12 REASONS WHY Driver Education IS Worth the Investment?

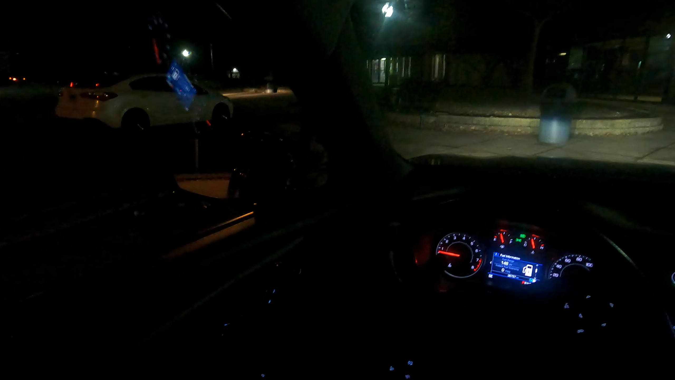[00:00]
Alright, let's go ahead and get it. We just are leaving the rest stop. There are angle parking spots.
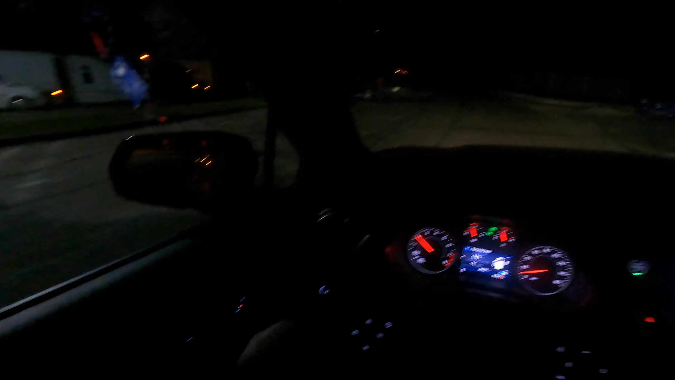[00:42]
You've got to go out slow. Ooh, I would hate to have my house there. You got to go out slow, and then you can start picking up speed, so you're getting some good value. Oh, there's a semi truck.
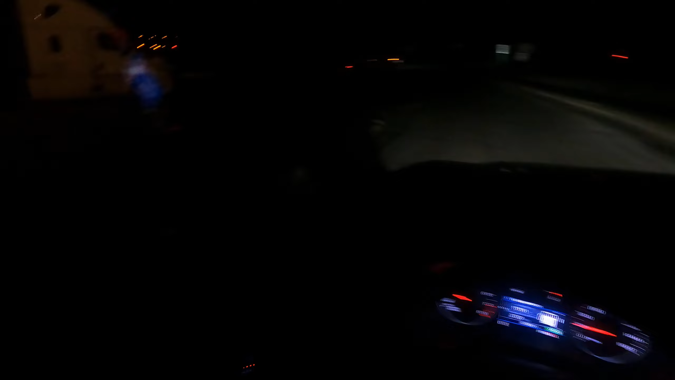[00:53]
So, I'm letting them go. Oh, there's another one. Oh, this is real. This is great. So, I'm going to wave him by. Let them go. It's not even worth it. But you get a chance to see what it's really like. And then it's going to take them a moment to merge. So, they're all communicating to each other.
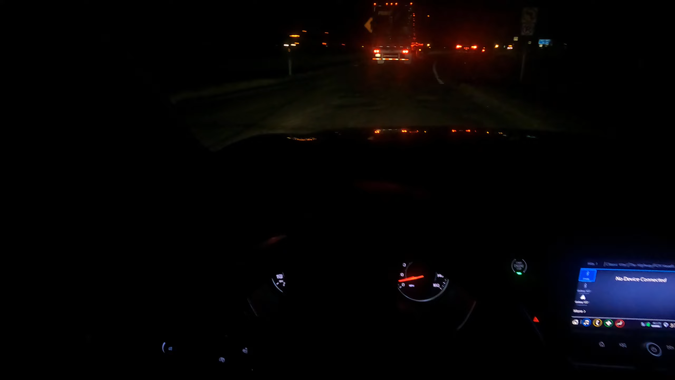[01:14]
That's why they flash lights. And I'm looking over.
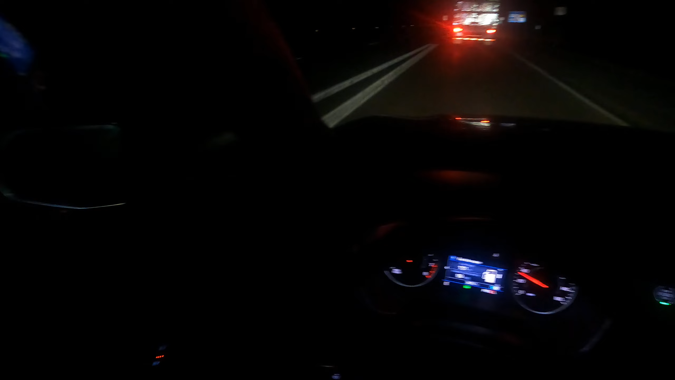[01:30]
This other car's doing about 70. And then I'm going to go ahead and get out. And I'm going to go ahead and get all the way over to the left. So, that was true life merge right there. Those trucks. That's real. So, I'm out of there. I'm not even going to mess around.
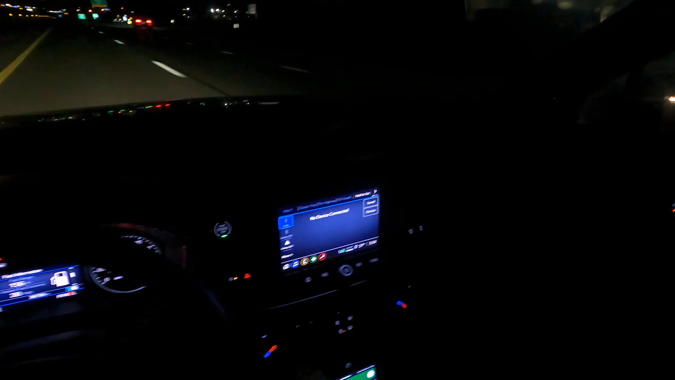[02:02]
It's really important that you understand what just happened. If you don't, you'll try to speed up, cut off trucks. They can't stop. So, you just want to be at moderate speed and get out there. My fuel range is 156. Right around 100. I'll stop. I don't want to cut it down. I've cut it down to 50 before 40. That's really scary. You don't want to do that.